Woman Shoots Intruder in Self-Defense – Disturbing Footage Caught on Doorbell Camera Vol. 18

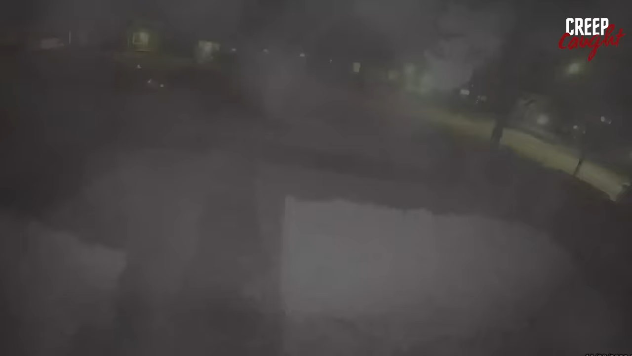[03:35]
This doorbell camera recorded a high-stakes chase.
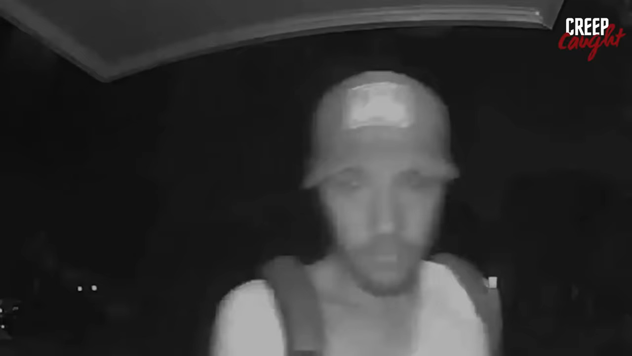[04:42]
A shirtless, barefoot man appeared at someone's house late at night.
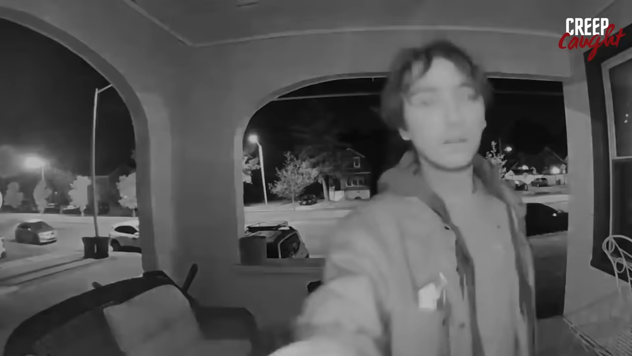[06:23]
Two homeless individuals appeared at a random house. One of them rang the doorbell, expecting the door to open, but it didn't. The man decided to spend the night on the porch due to a lack of options.
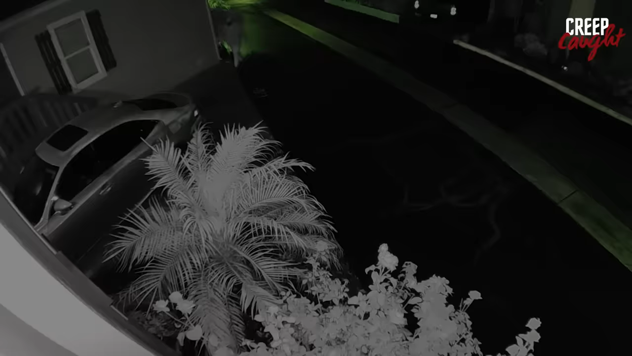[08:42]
In the Orange County area of California, a man engaged in illegal activity. Late at night, he appeared in someone's driveway and used an object to create scratches on the car.
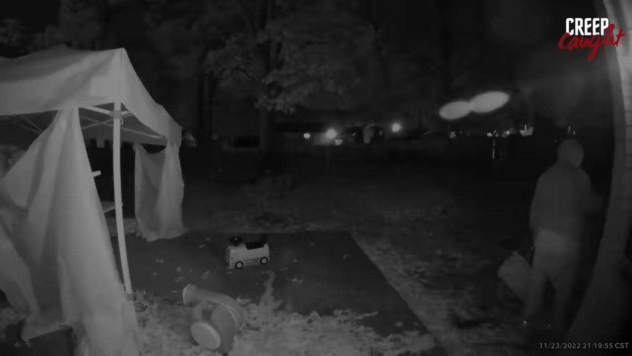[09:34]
A break-in at the house took place by Rappahannock around 8:15 p.m., holding items in their hand with the items. It appeared like the glass had been shattered.
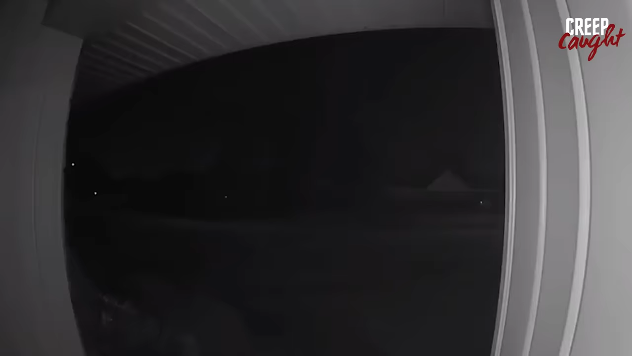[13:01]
Late at night, a person decided to check out someone's property. They wandered around the home, checking if there was any way to get inside. What do you want? Fortunately, the doors were locked, and they couldn't find a way in, so they eventually left.
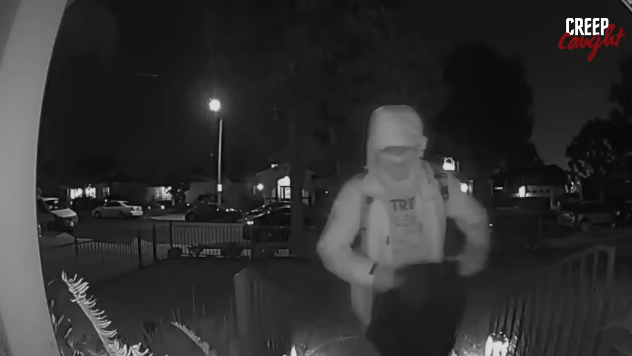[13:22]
A person entered someone's property, picked up a package, and walked away casually.
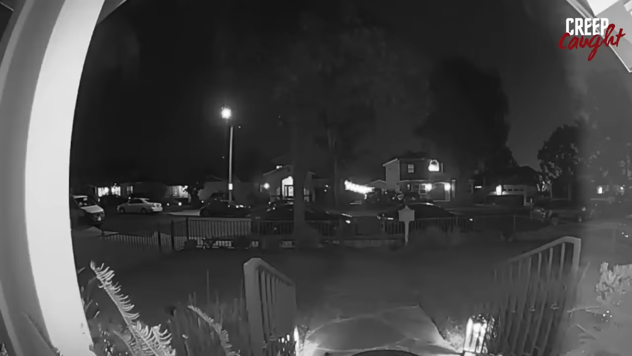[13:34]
As they were leaving, the homeowner opened the door to see who was there, but couldn't spot the intruder. Hello? Hello?
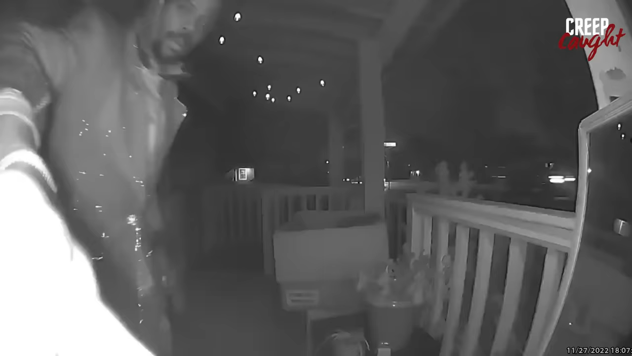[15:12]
ringing the doorbell, only to discover a box on the porch.
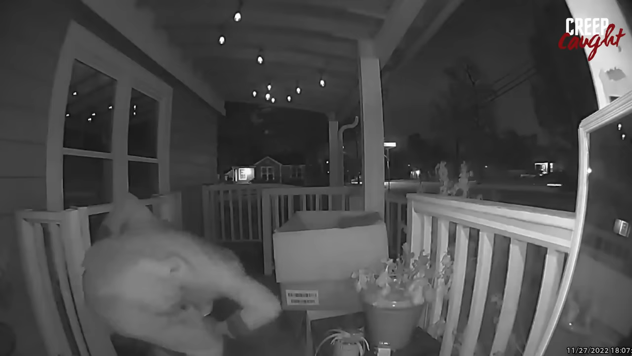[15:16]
Curiously, he retrieved a spray can from the box and began painting his shoes right there.
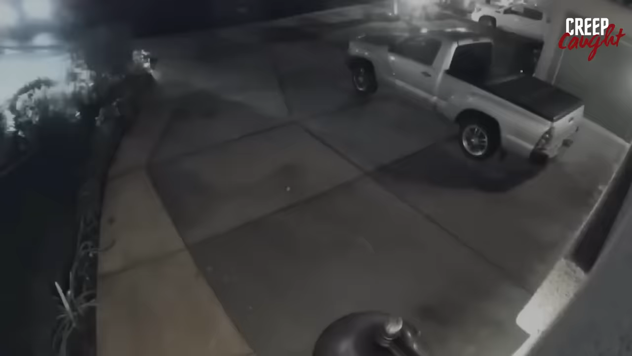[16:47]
Watch this alarming video of a group attempting to break in at home. They forcefully opened a sliding glass door to gain entry.
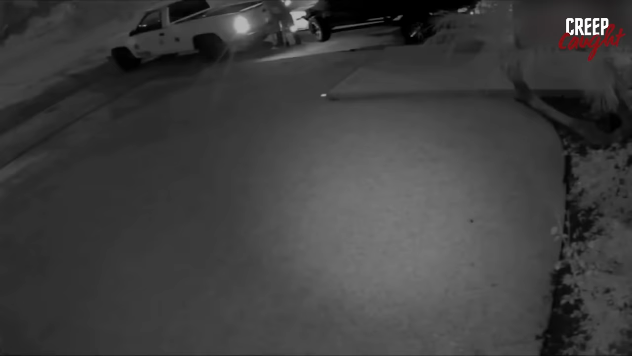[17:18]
Check out this intense video where a group tries to steal a jet ski under the cover of darkness. With determination, they rush to attach the jet ski to their car for a quick getaway. However, their plan goes awry as they struggle to secure the jet ski.
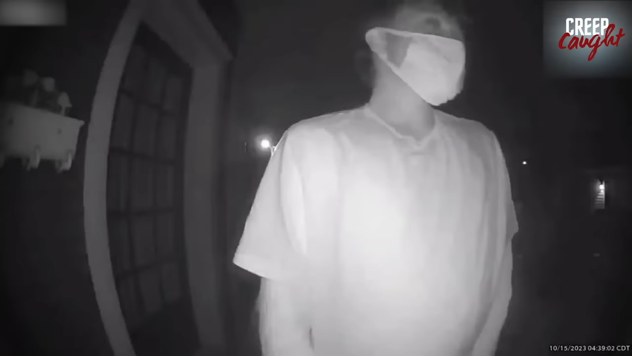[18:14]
threatening to throw a rock at the window if the owner doesn't open up. He acts like he sees people inside. Yeah, I can hear you. I can't answer the door right now, but if you'd like to leave a message, you can do it now. How can't you enter the door if we're right by it?
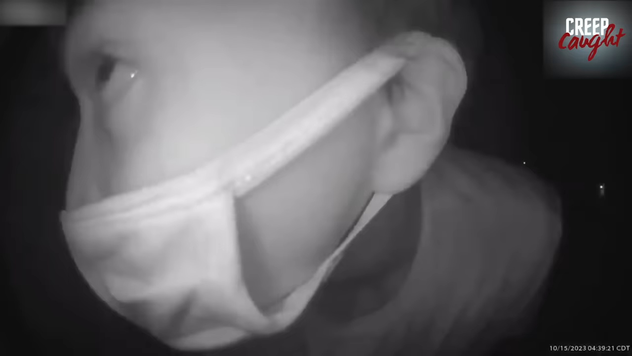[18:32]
No. Stop stalking people. Hey, Steve. Throw a rock at me, I'm gonna throw a rock through your window.
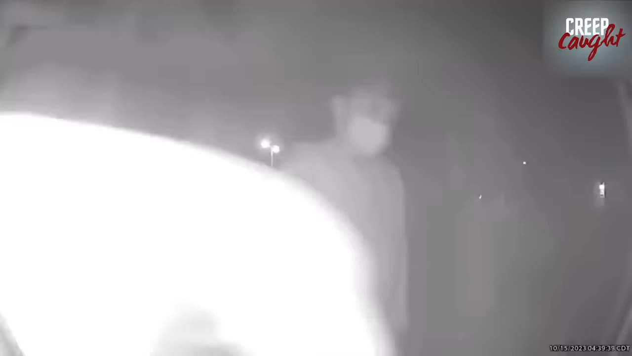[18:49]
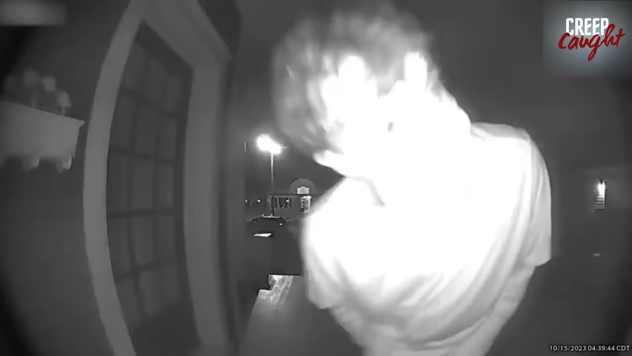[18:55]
You're sitting right there looking at me? It just pisses me off.
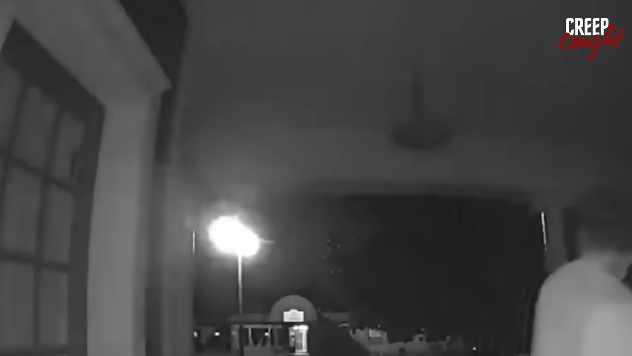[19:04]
This creepy situation happens late at night, and he goes around knocking on the doors of several homes. Unclear intentions make it even more unsettling.
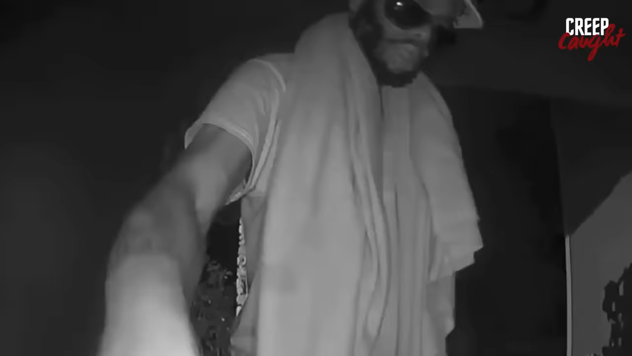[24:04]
At night, a man rang the doorbell of a residence. The homeowner responded via the intercom, and the man explained that he was being bothered by someone outside. Seeking help, he requested the homeowner to call the police.